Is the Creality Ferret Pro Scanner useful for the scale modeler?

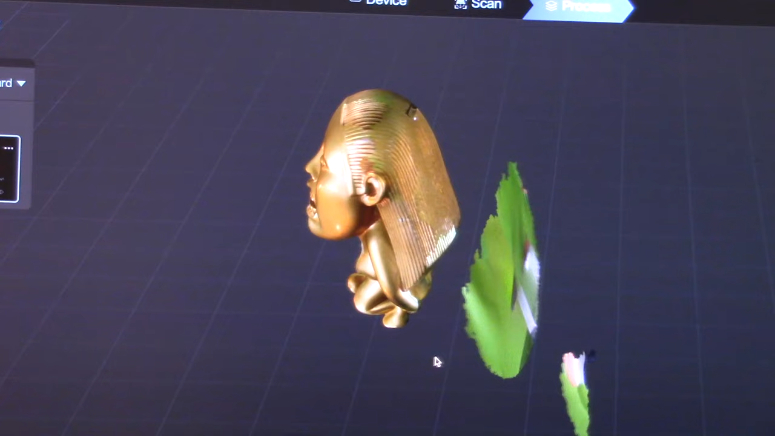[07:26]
But there's still some extra stuff that I need to get rid of.
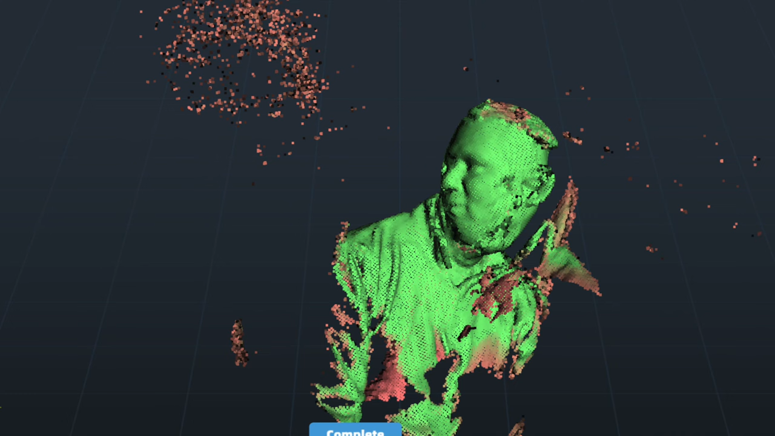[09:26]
When all said and done, we ended up with some scans that first of all looked like I was in a transporter accident.
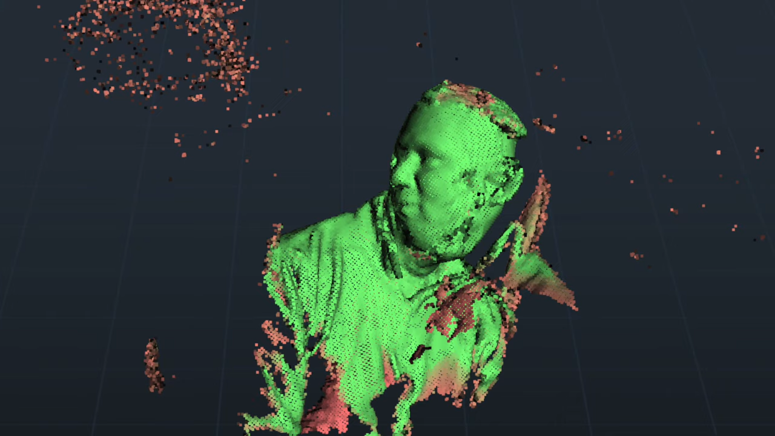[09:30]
And this other one looks like I just contracted the virus the founders were given in DSpace9.
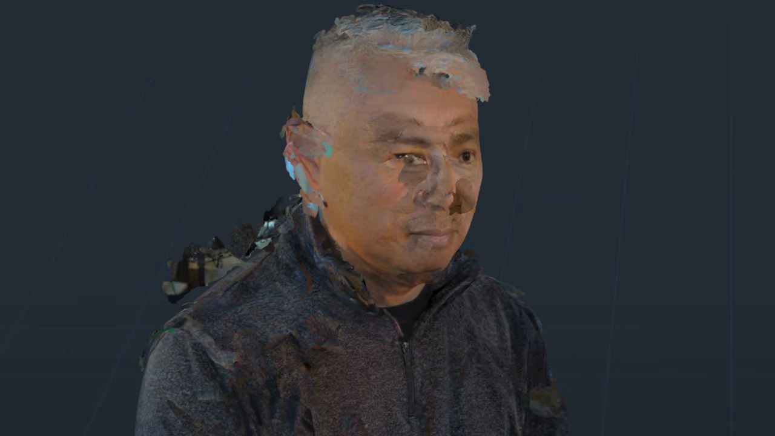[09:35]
So I'm sure this is just a matter of practice. We just had this afternoon to try to do this.
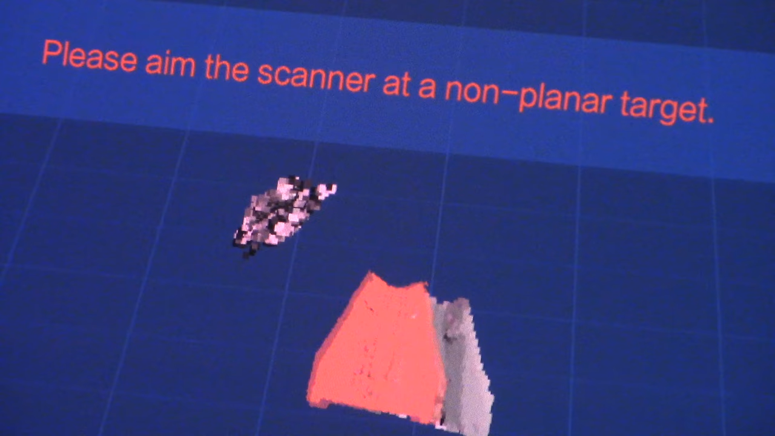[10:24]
which is something that the instructions do point out that it is a challenge to try to scan these types of objects. So of course, this is a particular issue. If you have a model that's like this, you're not gonna be able to use it for that.